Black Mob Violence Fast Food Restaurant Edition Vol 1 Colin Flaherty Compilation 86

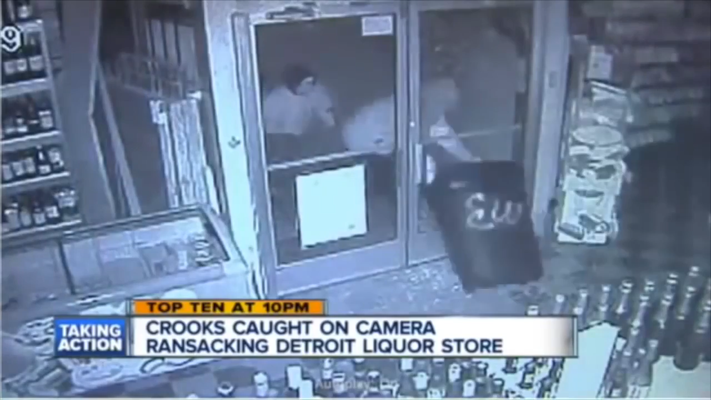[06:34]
They head for the premium alcohol, quickly throwing bottles into the trash cans. This isn't the first joint these thieves have reportedly hit in recent weeks. They're all donning unique outfits and their faces are fairly hidden.